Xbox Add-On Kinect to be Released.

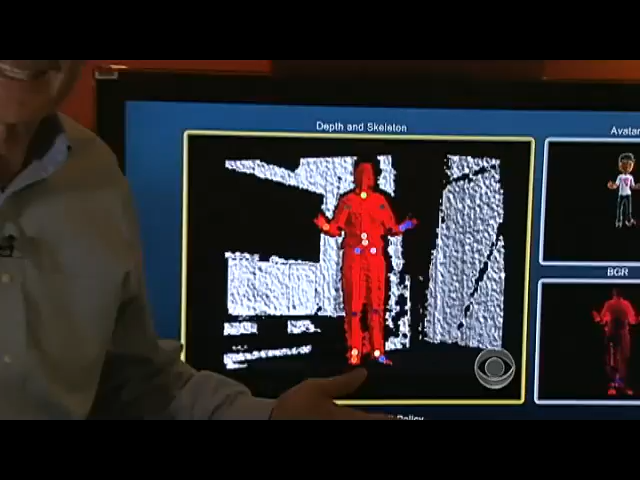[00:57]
Microsoft's breakthrough with Kinect has been finding a way to identify players' joints so that the game can follow every move they make.